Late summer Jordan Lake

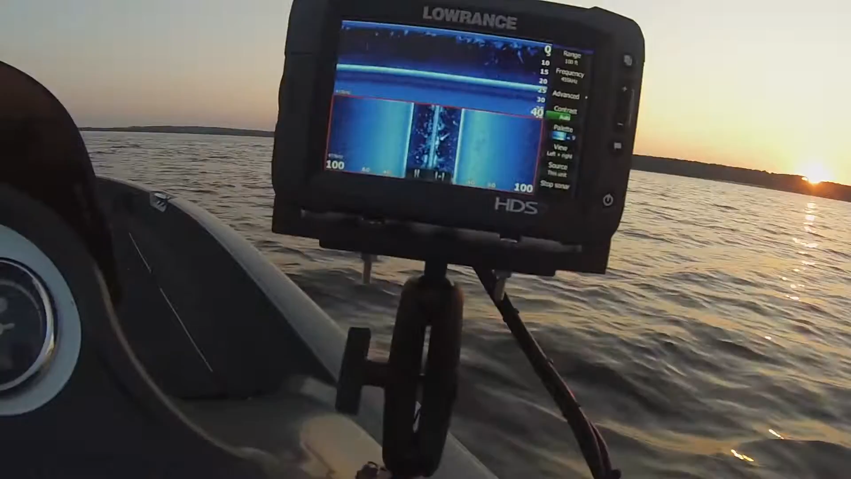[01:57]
It's lower inch HDS7. And I'm just looking and seeing if I can see some bait out here.
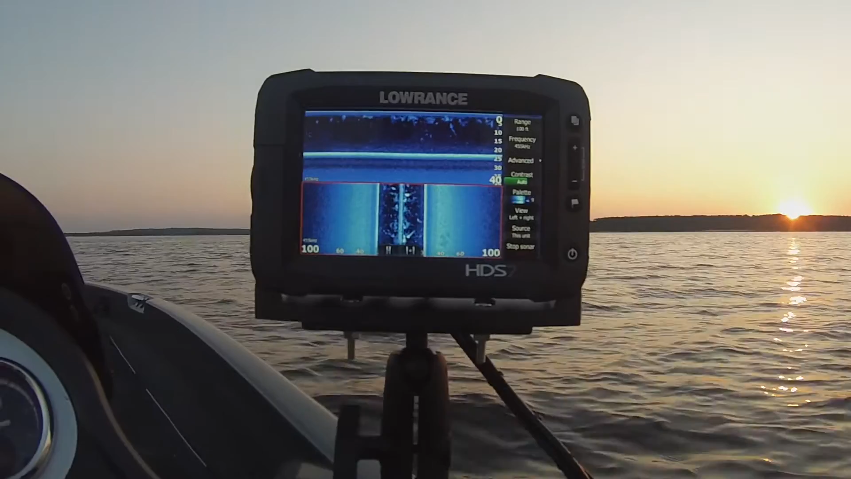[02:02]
It looks like I'm marking a decent amount of bait here. But I'm not marking a whole lot of big fish in them yet. But I'm still learning how to read this stuff.
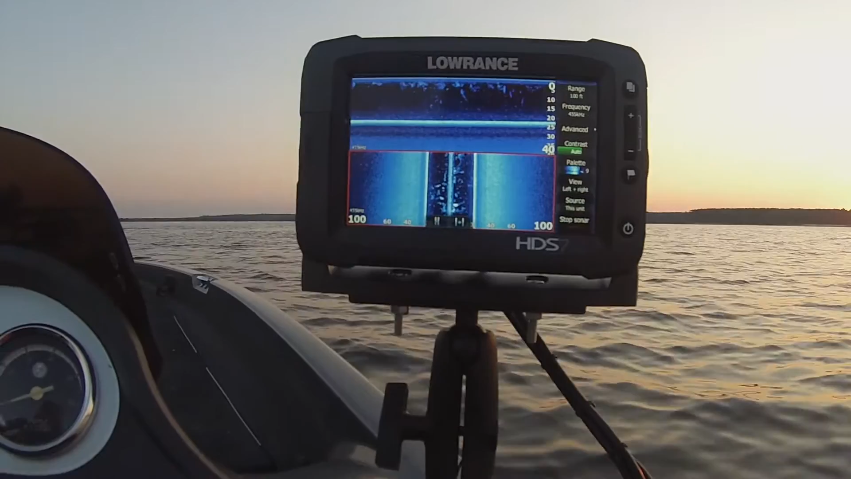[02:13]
So, you know, it's going to be a time consuming thing probably. But it'll be interesting. But beautiful sunrise this morning, guys. It's going to be fun. We're gonna catch them.